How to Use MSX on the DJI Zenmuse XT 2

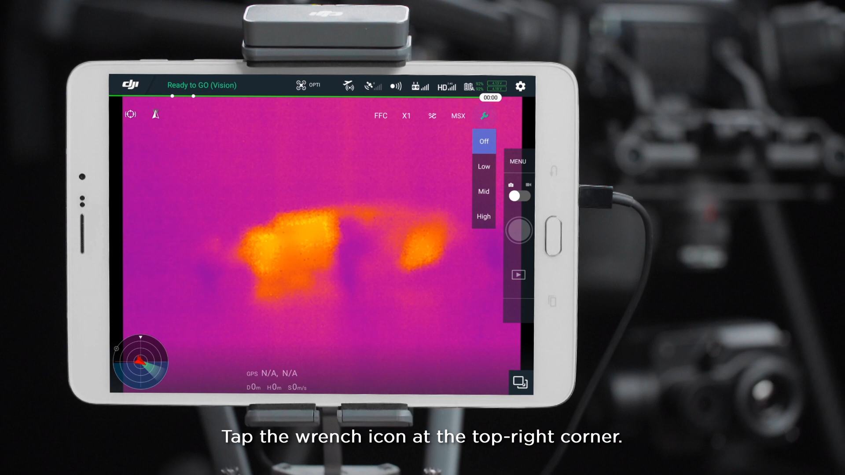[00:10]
Choose the MSX level to achieve different display effect.
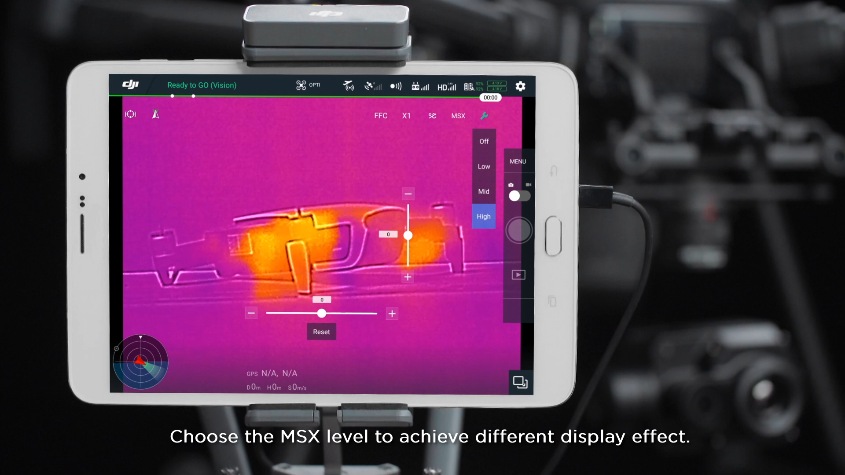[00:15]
The MSX offset can be adjusted by using the plus and minus icons to
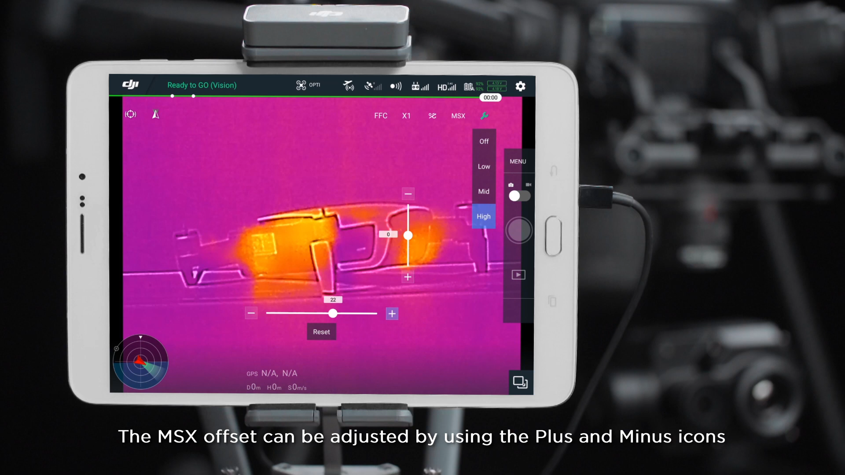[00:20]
enable the MSX profile perfectly superposes with the target object. Leave us a like if this video is useful for you.